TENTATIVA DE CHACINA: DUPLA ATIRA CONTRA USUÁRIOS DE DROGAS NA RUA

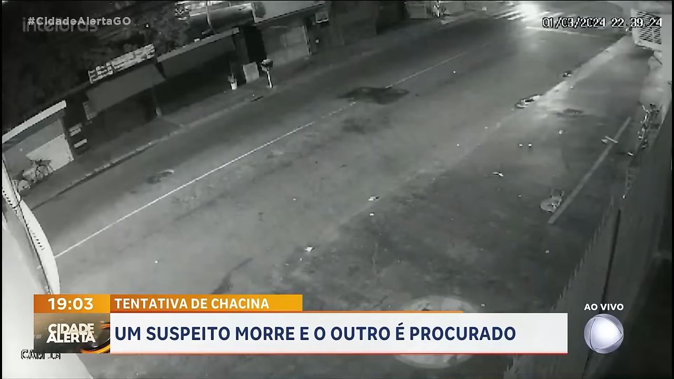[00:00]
As imagens das câmeras de segurança próximas da rodoviária de Campinas registraram a ação dos dois homens que chegam em uma moto. Um deles desce e já começa a atirar contra as pessoas que estavam na calçada. A correria é generalizada. A ação dos criminosos foi muito rápida.